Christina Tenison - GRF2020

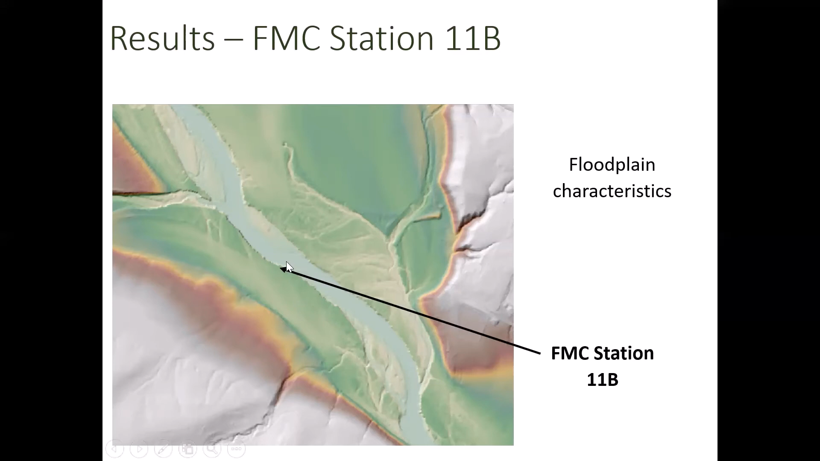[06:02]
when we paddled, station 11b gave us some insights. So this is the outcrop that we described.